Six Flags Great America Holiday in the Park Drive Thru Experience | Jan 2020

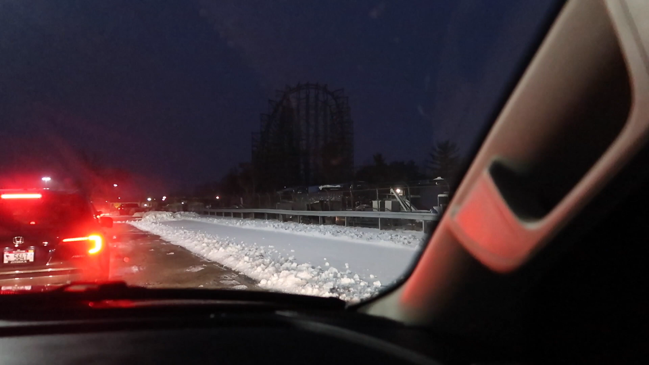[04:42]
Goliath. Oh, that's that one ride in Chaos, I think.
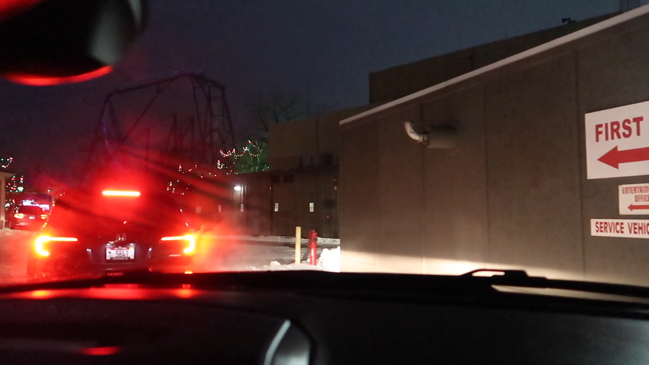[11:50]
And there's Max Force in front of us. At least we got to go on it a few times last year, but it's a really good little small compact ride. Mm-hmm. Like a launch.
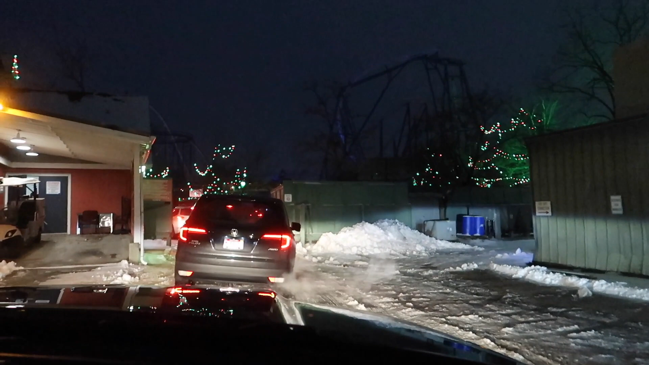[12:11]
I believe Mac or Premier Rides. Jeez. Built it.
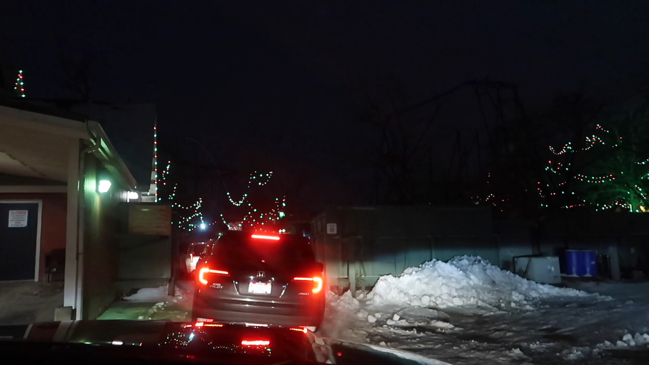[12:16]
This is tight. A little tight. We got a big truck here.
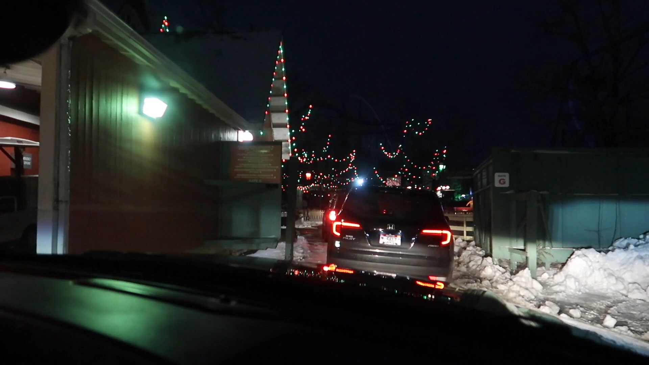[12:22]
We got some dancers coming up. Wow, really? Cool. Now we're actually going into Great America. Never in a million years would we think that we'd be driving through the actual amusement park. It's cool, but now seeing this, I wish we would have came, you know, like last weekend. Yeah. You know?
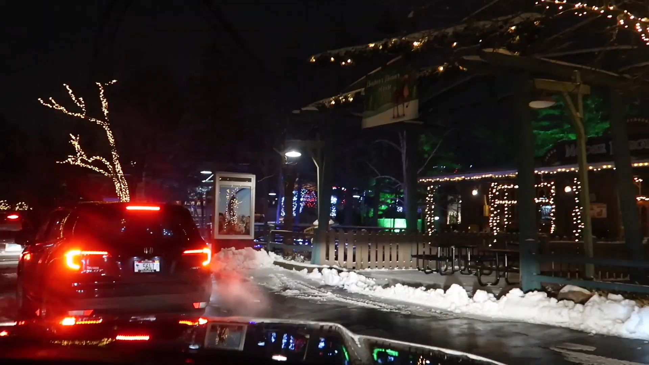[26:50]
deer. Here comes some reindeer characters now. Oh yeah, I see them.
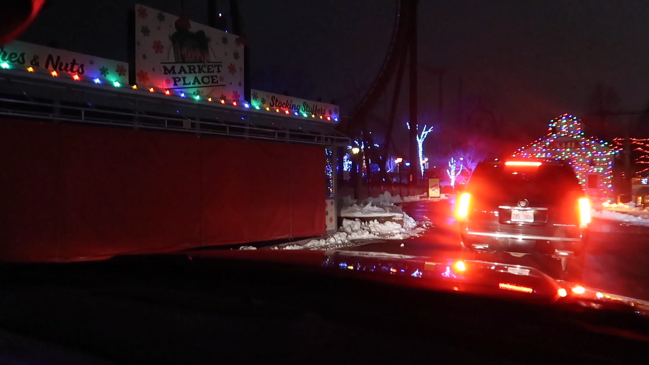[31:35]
Oh, yeah. Must have been a little shop that was open last weekend. Hi. Here's Scrooge. Yeah, this is the area where they had Scrooge walking around.
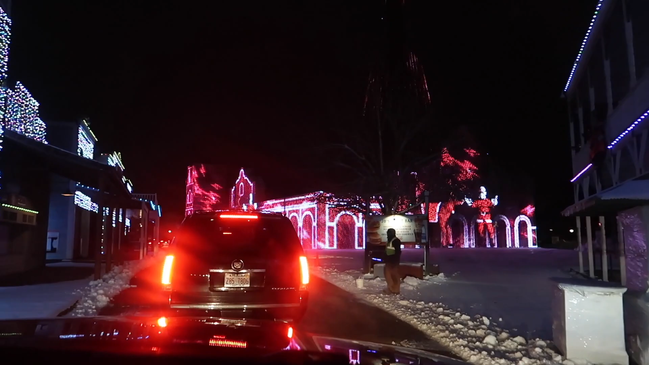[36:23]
Oh, cool. Look at that. Santa and a reindeer.